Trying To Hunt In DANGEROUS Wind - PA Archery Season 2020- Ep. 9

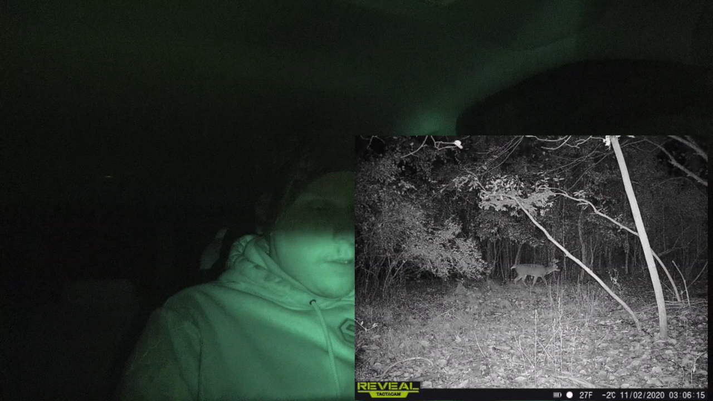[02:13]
A couple minutes ago, a doe came through at 5.06. And she milled around for a little bit. So... I really think that there might be a... A hot doe down there. So, I'm gonna keep my eyes on that. We can always take a run down there and go hunt down there. Worst case scenario, so... Alright, I'm gonna stop jabbering.
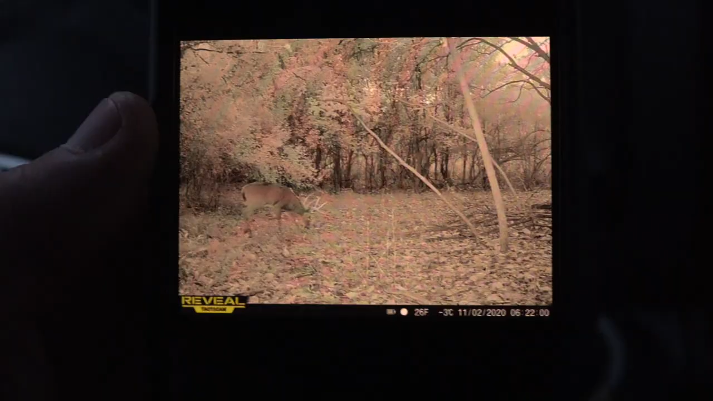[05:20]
The old nursery property camera just went off. That is a tank of a buck.